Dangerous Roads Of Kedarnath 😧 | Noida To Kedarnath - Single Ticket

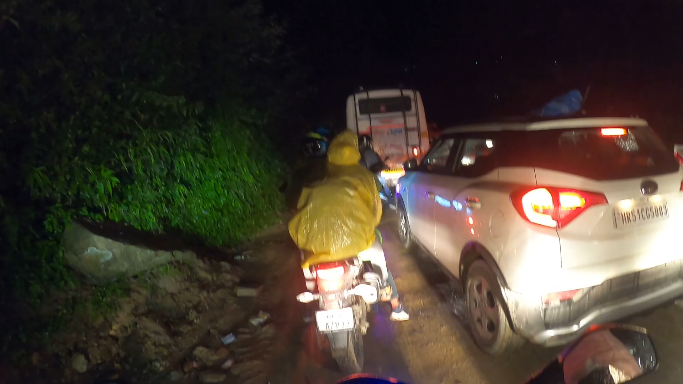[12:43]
जाम लगाया पड़ाया भाई वह एक भाई जा रहा है उसकी शौप उपर में वह कहा रहा हूं पूरा किदानात का ट्रैक दो गुंटे में चड़ता है और रात को चड़ेगा तो एक बार के लिए हमने सोचा कि हम भी रात को चड़ जाएं कि रात को